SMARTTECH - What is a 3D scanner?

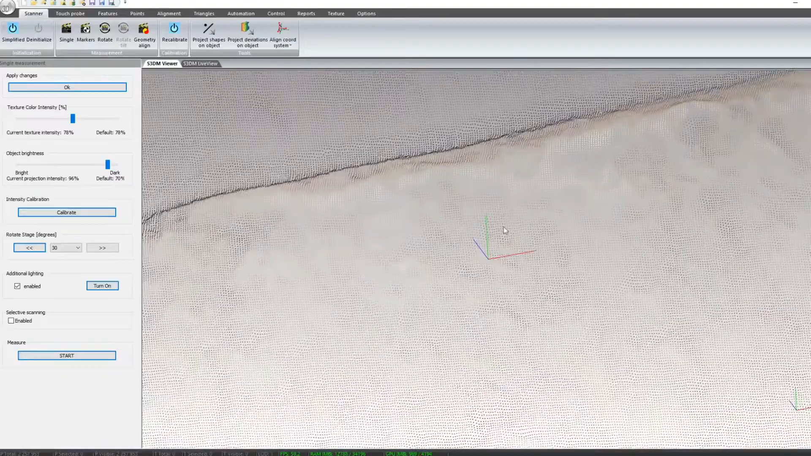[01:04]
Those points form an ideal model that reflects perfectly a real object.
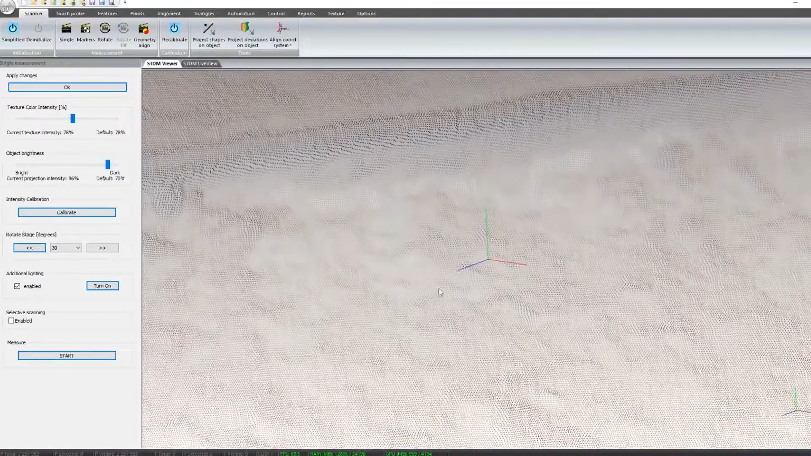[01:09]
Each point is described as a geometric coordinates,
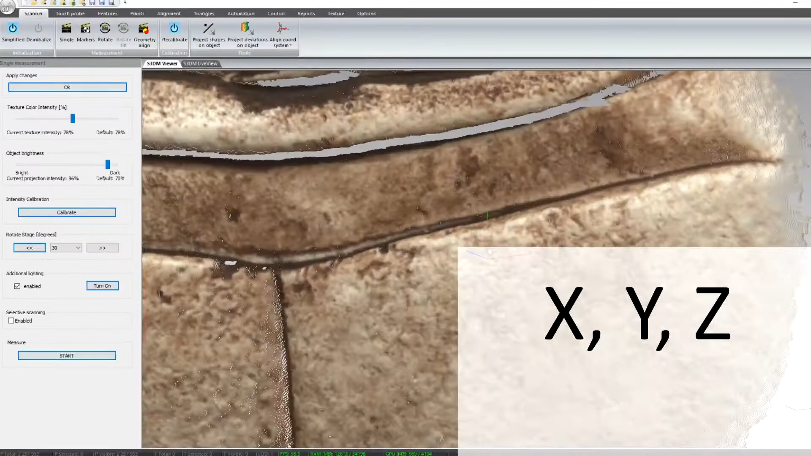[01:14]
X, Y, Z and RGB color information.
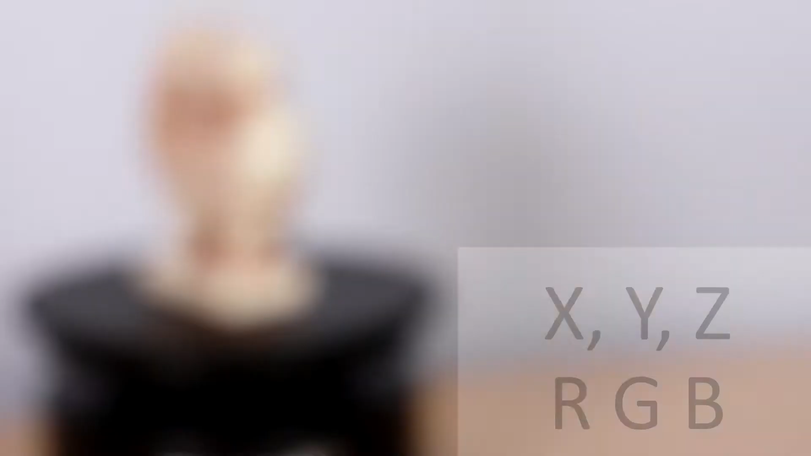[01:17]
This is how we obtain our digital twin.
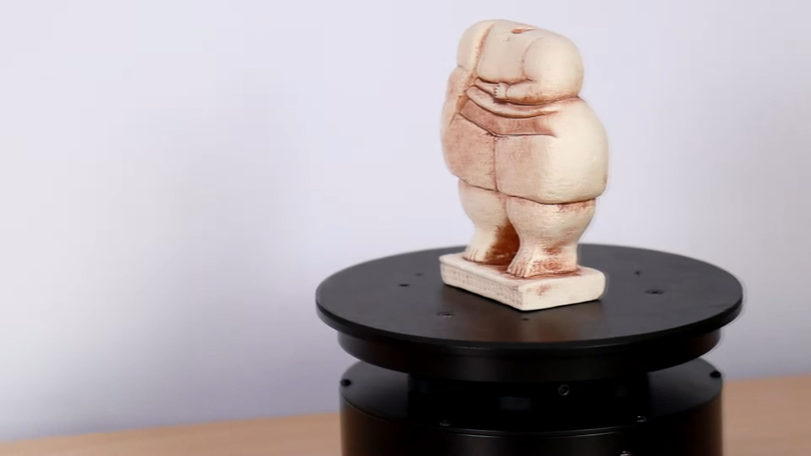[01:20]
This exact model can be further processed in
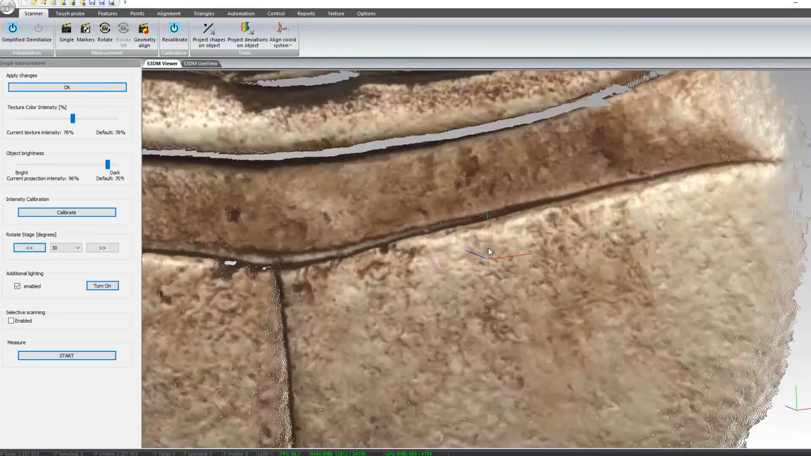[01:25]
dedicated Smartech 3D measure software for quality control,